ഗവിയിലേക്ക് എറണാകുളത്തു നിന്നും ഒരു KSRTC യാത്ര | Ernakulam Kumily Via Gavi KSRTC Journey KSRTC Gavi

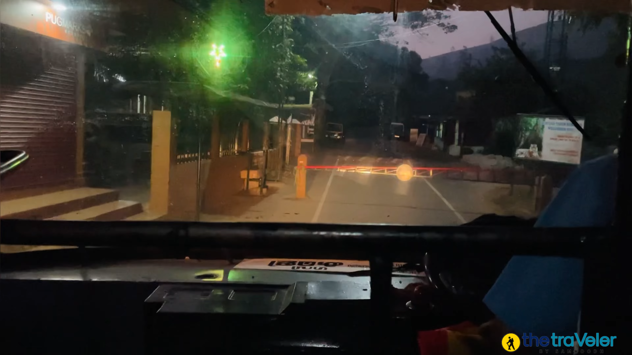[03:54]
നമ്മൾ ചെക്ക് പോസ്റ്റ് എത്തിയിട്ടുണ്ട്. അപ്പോൾ ഇവിടെ നമ്മൾ റിപ്പോർട്ട് കൊടുക്കണം, എത്ര ആൾ ബസ്സിനുണ്ട്, വണ്ടി നമ്പറും കാര്യങ്ങളൊക്കെ ഡീറ്റെയിൽ ഇവിടെ കൊടുത്താൽ പോകാൻ പറ്റുള്ളൂ.